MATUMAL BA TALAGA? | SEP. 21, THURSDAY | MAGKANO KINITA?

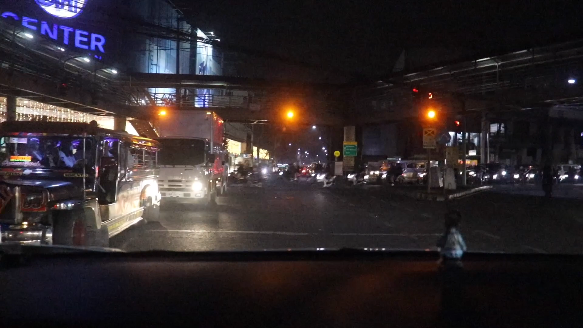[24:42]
Yon mga re. Nakaabot na tayo ng SM naman ulit, no? Dalawa pa nga lang SM na.
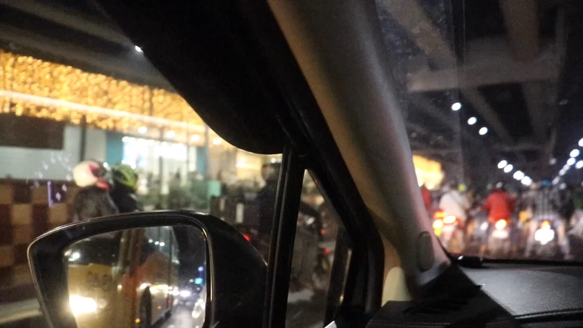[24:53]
SM Grand Central naman ngayon. Wala pa rin booking na tumutunog.
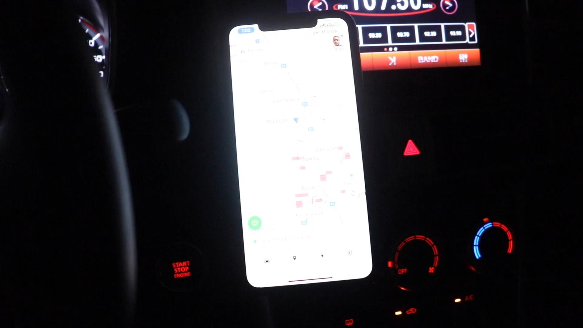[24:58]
Grab, ano na? Time check, 7:04.
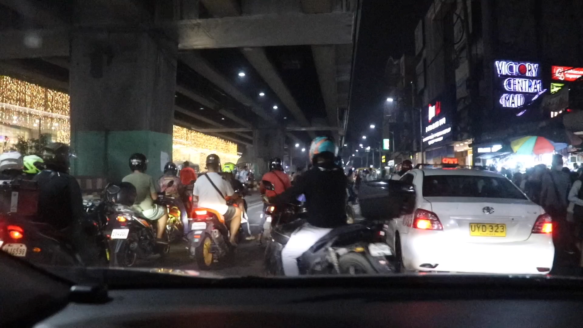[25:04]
Dito tayo sa may ano, no? Sa may SM Grand Central. Yung tapat niya, Victory. Okay, Victory Mall. Waiting pa rin tayo ng booking, no? Tatambay tayo dun banda. Wala kasi matambayan dun sa ano, eh. Malabon, eh.
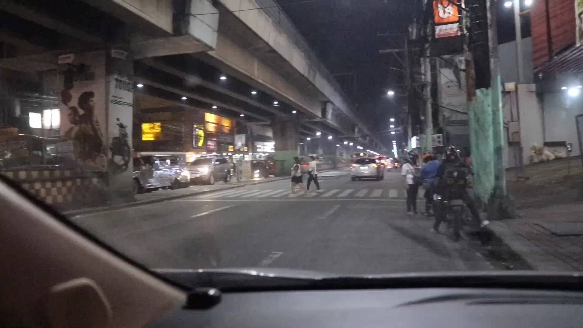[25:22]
Okay, mga re, dito na tayo tumambay sa may tabi ng Amber. Sa may Rizal Avenue. Sa may tapat ng Jackman.
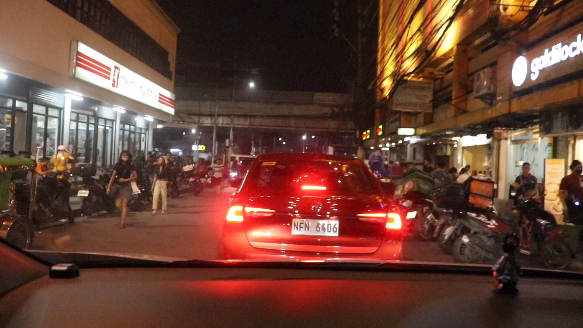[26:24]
Okay, on the way tayo sa pickup, no? Dito tayo sa may 11 Avenue.